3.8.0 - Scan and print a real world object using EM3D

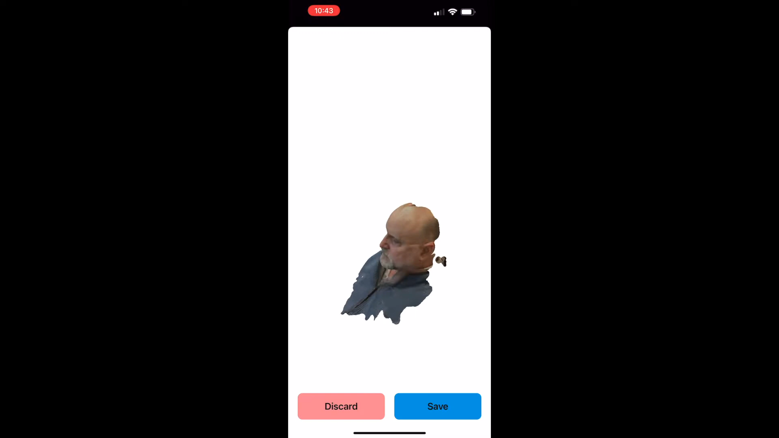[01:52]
I also notice that my sweater is causing a problem, so I'm probably going to take that off so that I have less interference.
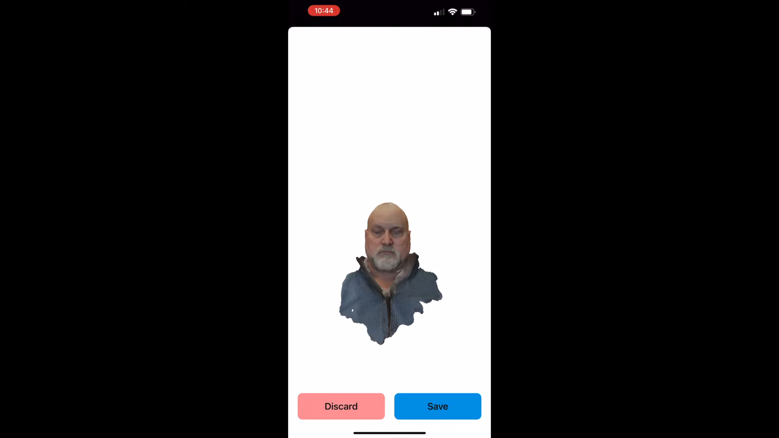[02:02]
And I'll try another scan. I'll delete that one and start again.
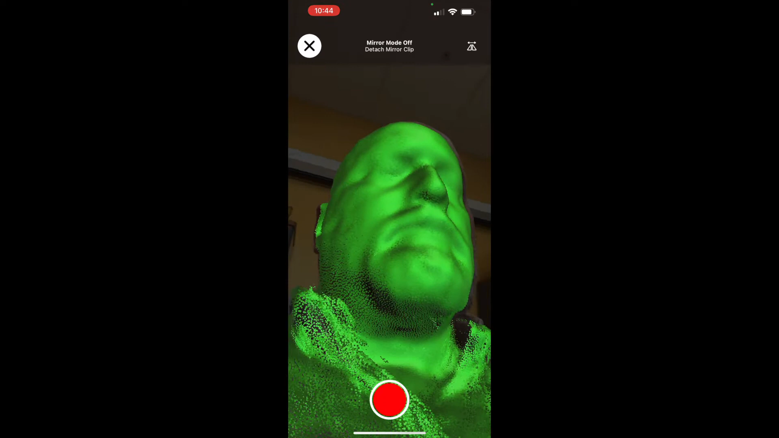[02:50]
Trying to get multiple angles underneath the chin, so that's not a giant hole or misshapen area.
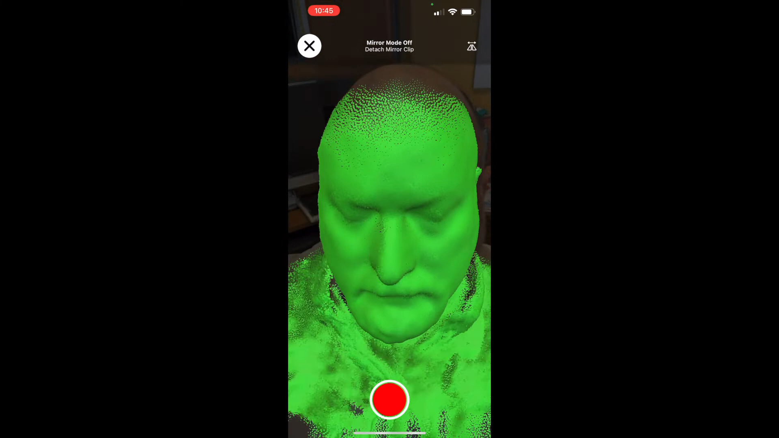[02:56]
The top of the head, really trying to make sure I don't get that V cut out again up there.
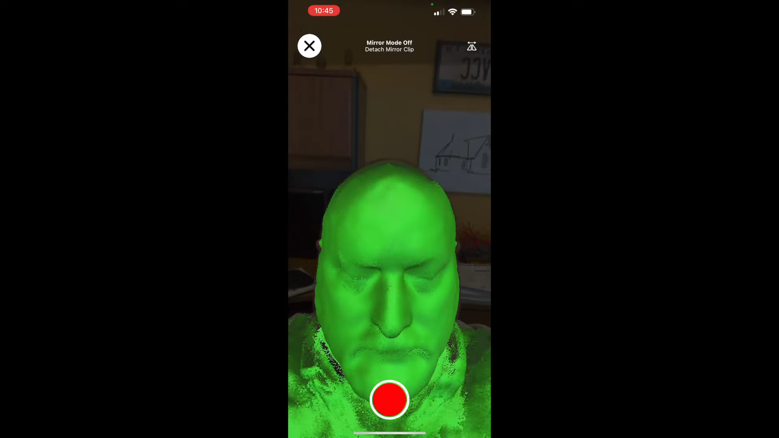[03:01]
And under the nose can be tricky.
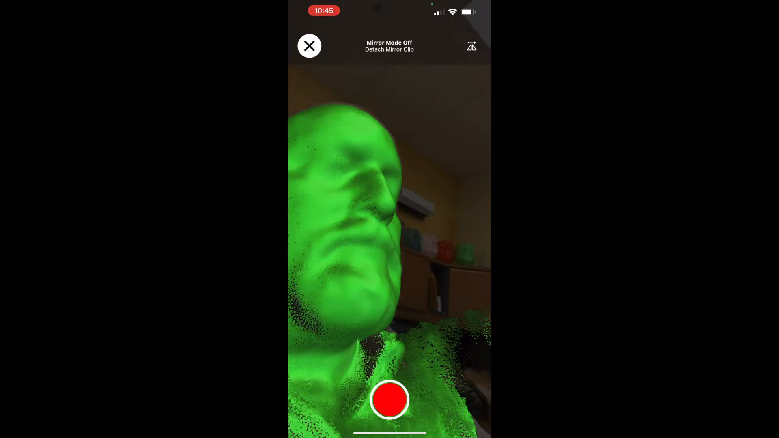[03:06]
You want to make sure that you get a nice rounded end to the tip of your nose.
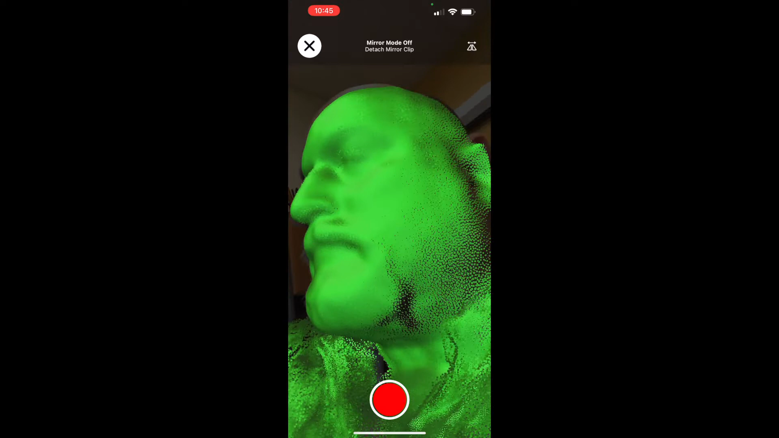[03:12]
And moving the scanner at different angles is what's going to smooth out that mesh and give you a better final result.
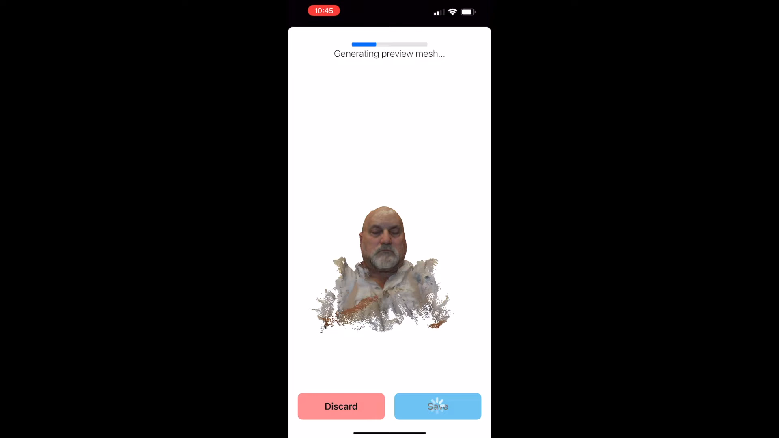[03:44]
Let the phone process the image. And before you save it or discard it, rotate it around and take a look.
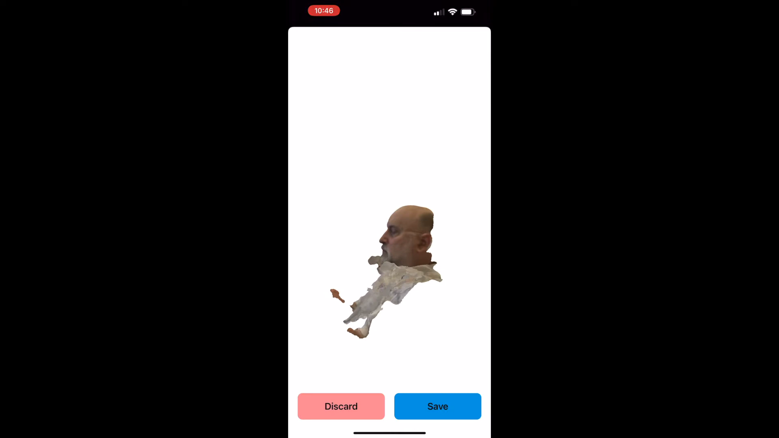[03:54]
Make sure you've got all of the main features that you want. There are no big holes. There's a lot of extra material there, but that's fine. We'll delete that in a later step. So I click save.
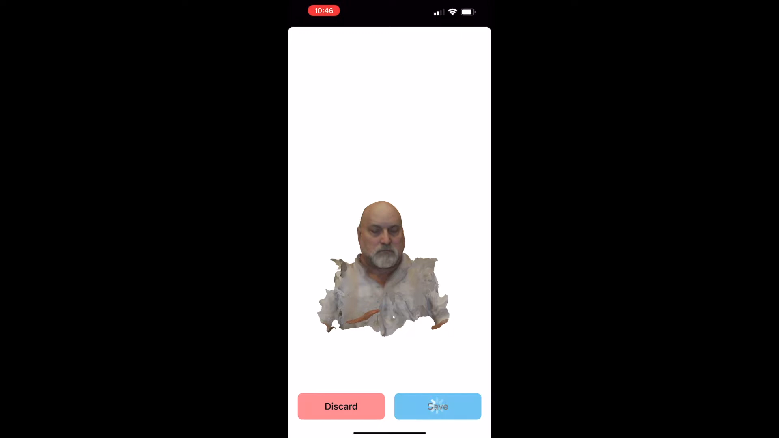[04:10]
And now tap on the image.
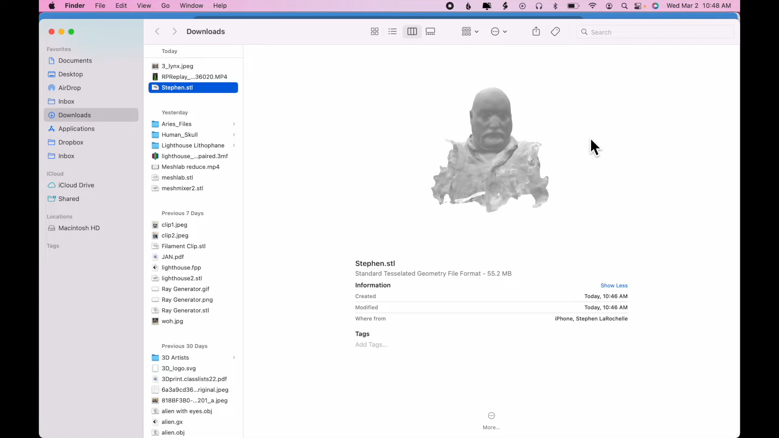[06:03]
We need to clean it up. Get rid of any extra material. We need to make it into a solid. And we also need to reduce the file size. You notice down below it's 55.2 megabytes, which is more than twice the maximum size that Tinkercad will allow.
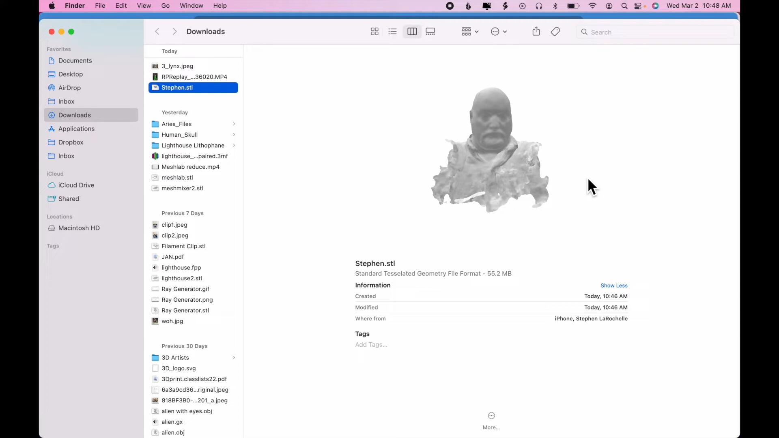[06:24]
So we need to reduce the file size as well.